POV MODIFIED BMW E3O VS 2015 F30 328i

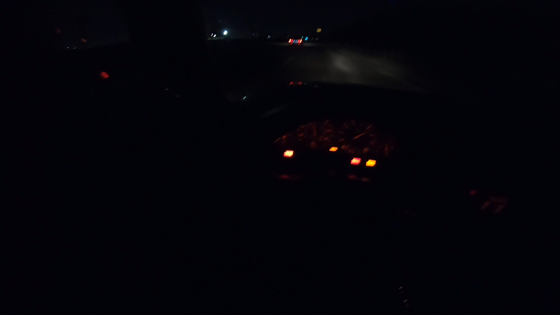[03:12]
yeah it's because it don't weigh that much that car you got weighs weighs a lot yeah damn you're gonna make it right coming up yeah whoo that's all i got though once we get that like to 110 that's it that's it my
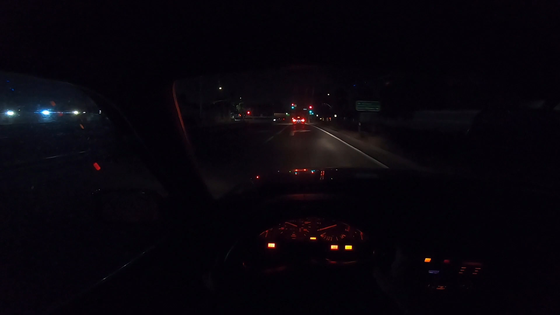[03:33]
car like i can't go no faster all the 100 yeah yeah i need to get a tune oh for sure for sure that car will be way faster tune and down pipe go crazy sure yeah well to be honest i think my diff like my diff uh kind of cheats a little bit because it's very high ratio what does that mean so like like it's very geared it's geared very short so this thing pulls all the way into like 110 and then after that it kind of just i can't go no more it just falls on the space